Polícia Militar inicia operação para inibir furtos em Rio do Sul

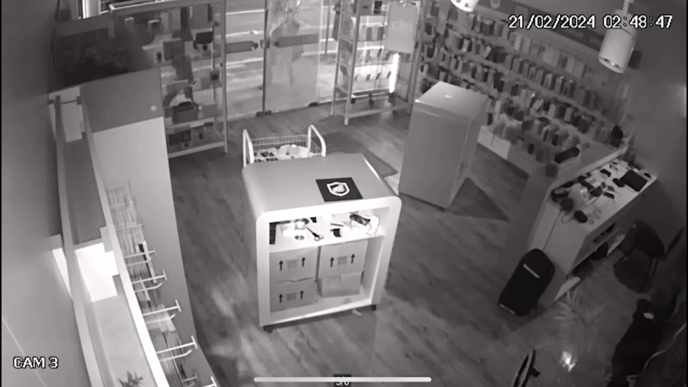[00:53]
A ação foi rápida, mas os ladrões não se intimidaram em executar o crime em uma das principais vias da cidade. O alvo foi uma loja de celulares na Alameda Aristiliano Ramos.
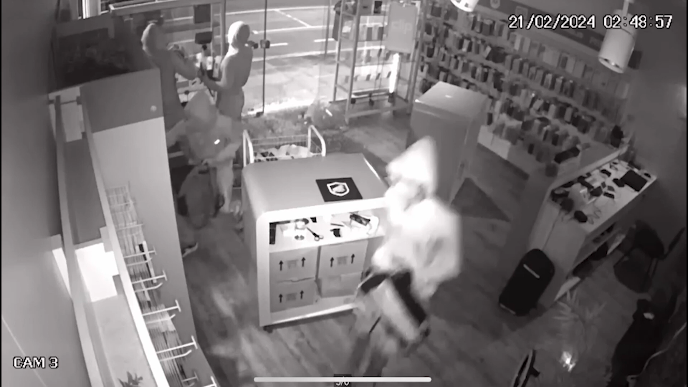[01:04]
Eles quebraram a vidraça com a ajuda de um martelo, entraram encapuzados e mascarados e levaram todos os objetos que estavam em exposição.